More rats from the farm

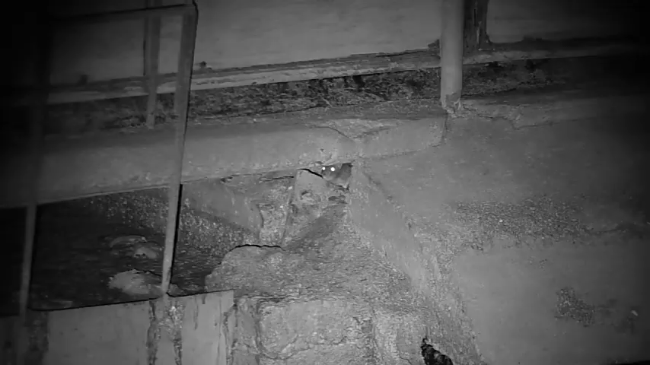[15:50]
The next two shots I thought were misses, but as you can see, there's no impact to the pellet. And that's because when I was cocking the rifle to feed the next round into the chamber, the magazine was sticking, so that'll have to be rectified before the next visit.
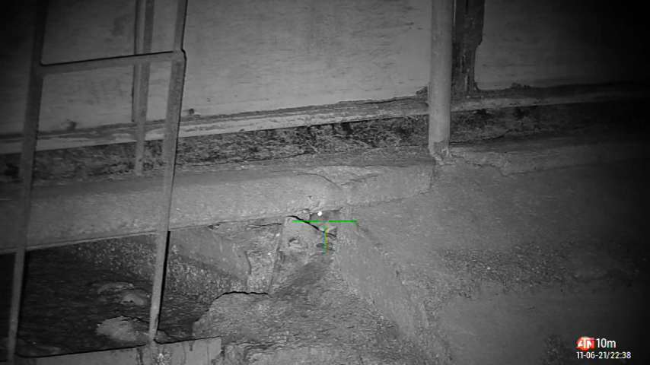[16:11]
Because as you can see here, when I do have a round in the chamber, the rat really doesn't stand a chance.
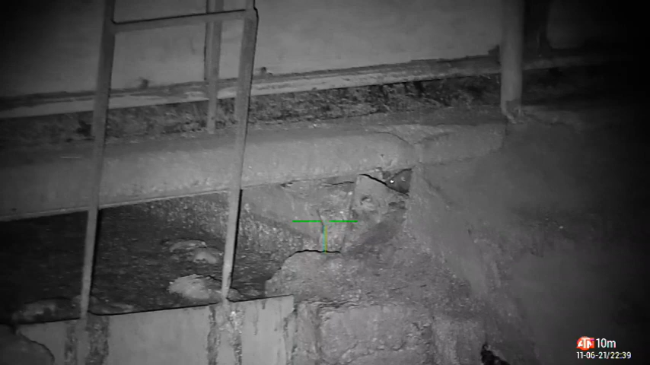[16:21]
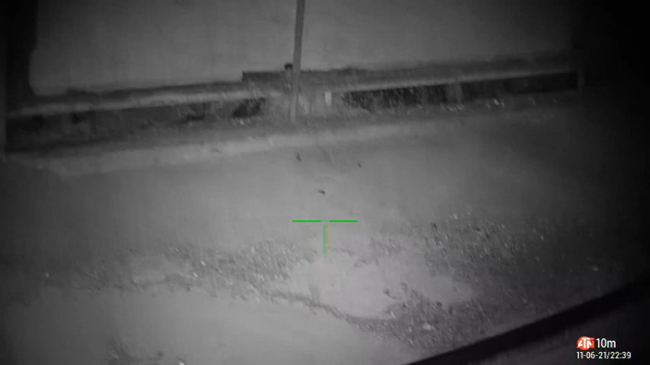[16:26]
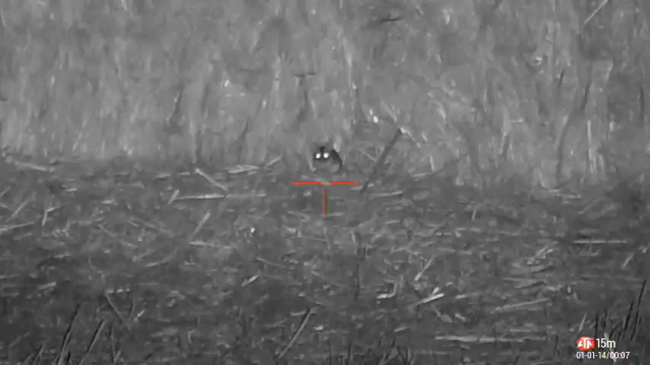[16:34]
And this mouse ends up being the last rodent shot for the night.
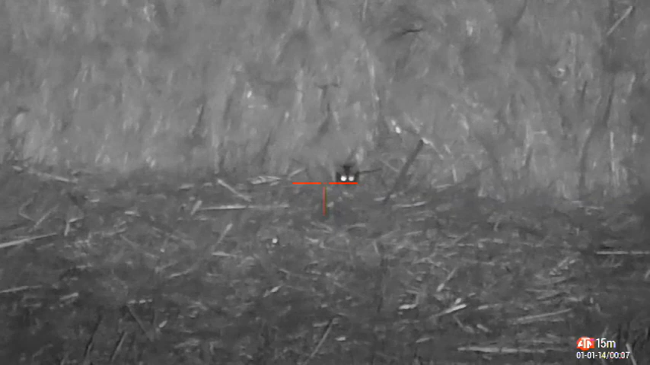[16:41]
It was just his bad luck that I was carrying my CZ-452 chambered in .22.
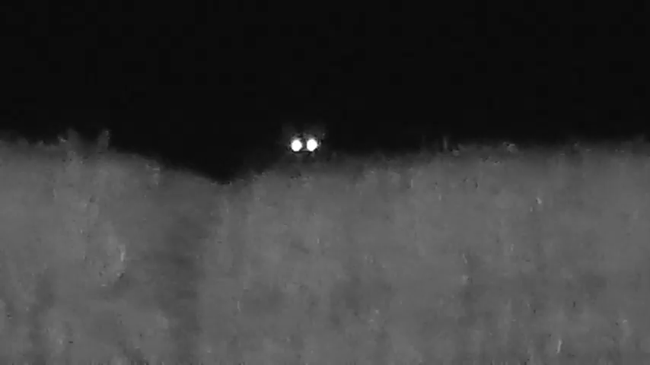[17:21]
Sadly, these were the only two cats that we managed to get on video.